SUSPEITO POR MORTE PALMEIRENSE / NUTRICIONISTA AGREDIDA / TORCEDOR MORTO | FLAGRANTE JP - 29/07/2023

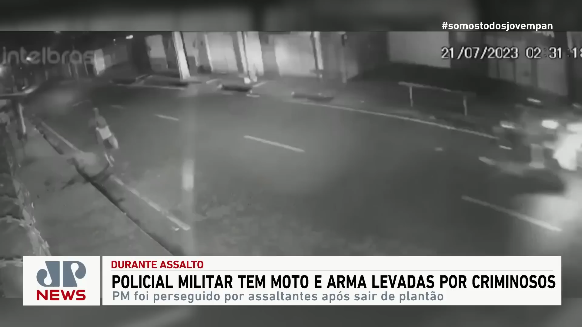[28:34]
Uma câmera de segurança flagrou o momento em que um policial militar era perseguido por cinco homens em três motos no bairro Manuel Evangelista, em Teresina, capital do Piauí. A gravação mostra o PM sendo seguido pelo grupo. Em seguida, os criminosos empurram o sargento e o derrubam da motocicleta.